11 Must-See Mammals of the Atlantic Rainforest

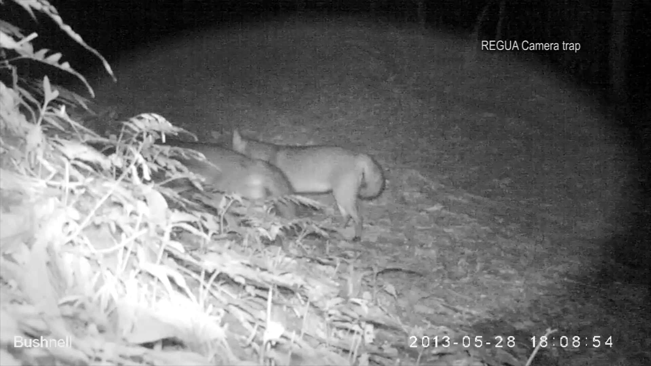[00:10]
You could attach to a tree a special motion-sensing camera,